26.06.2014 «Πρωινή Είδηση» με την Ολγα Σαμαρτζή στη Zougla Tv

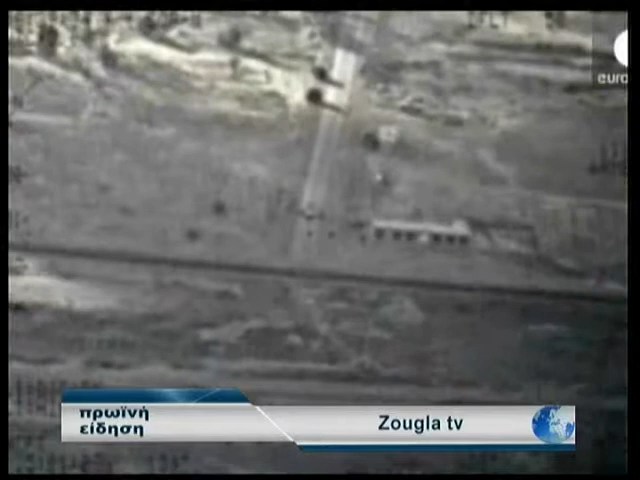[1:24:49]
Το Υπουργείο Άμυνας του Ιράκ έδωσε στη δημοσιότητα βίντεο από αεροπορική επίθεση εναντίον τζιχαντιστών που
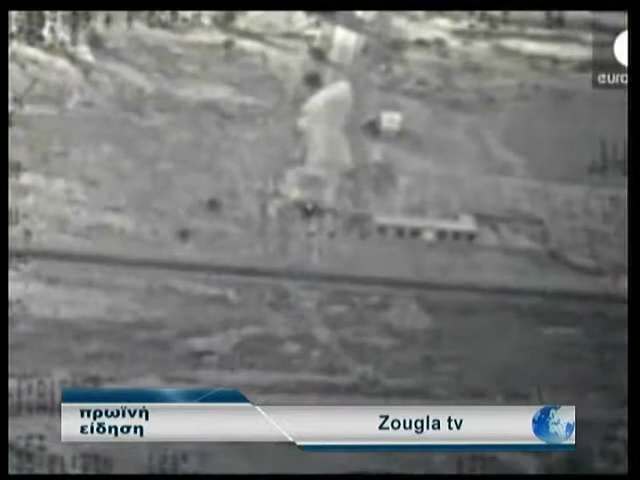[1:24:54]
έχουν αναπτυχθεί στο διελιστήριο της Μπαϊτζή στα βόρεια της Βαγδάτης.